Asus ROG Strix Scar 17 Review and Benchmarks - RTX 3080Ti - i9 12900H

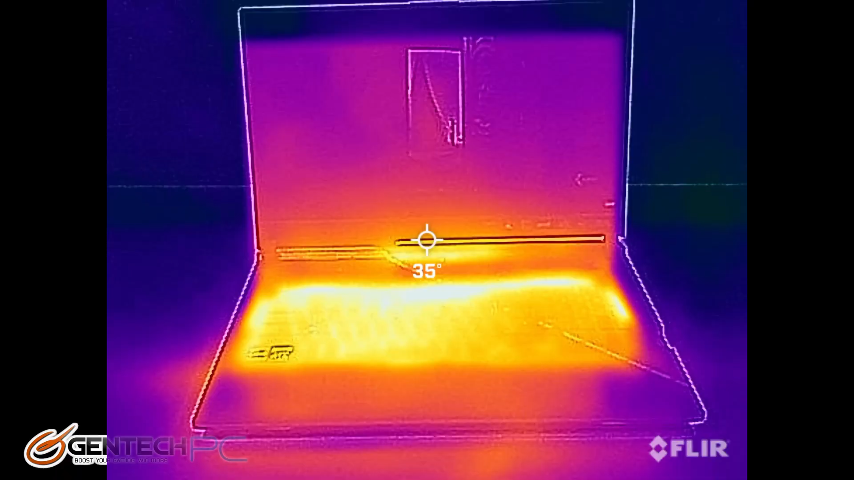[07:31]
so here is our thermal imaging and you can see the keyboard area is actually dissipating quite a lot of heat and the palm rest area is staying nice and cool so this will be nice to the touch it won't make your hands sweaty it might be a pretty basic concept but it's often overlooked that
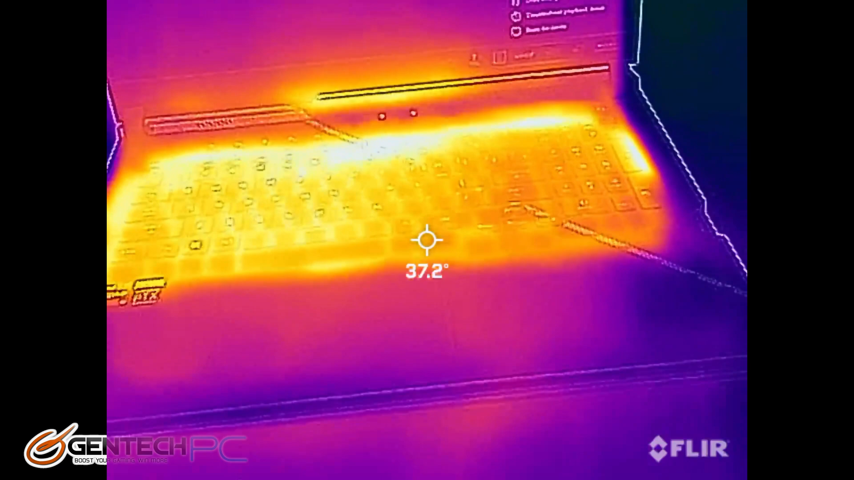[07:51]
any given part such as the rtx 3080 ti will always produce just as much
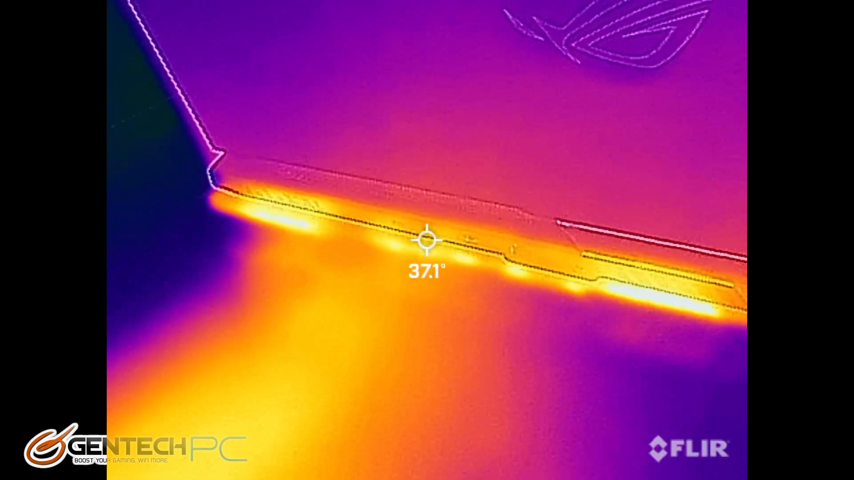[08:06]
that's the better that it's cooling so don't get confused and think that it means it's a
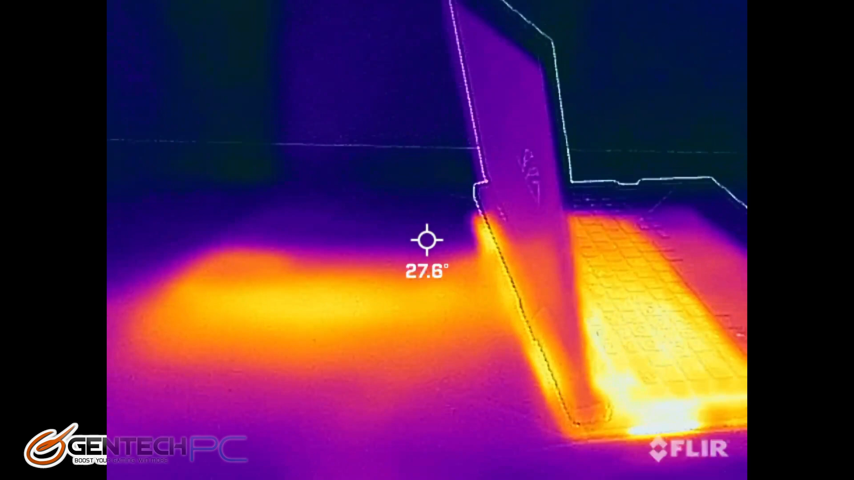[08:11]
hot running system when you see a lot of hot spots like this
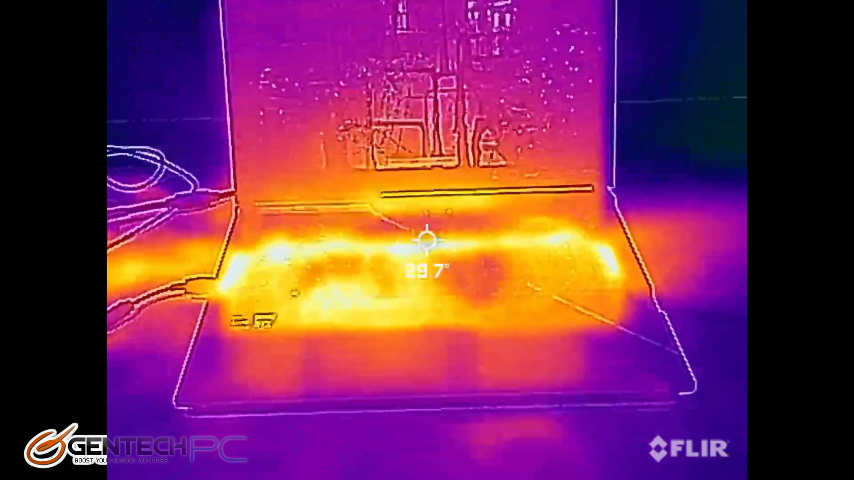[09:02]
and here's how the updated thermal imaging looks so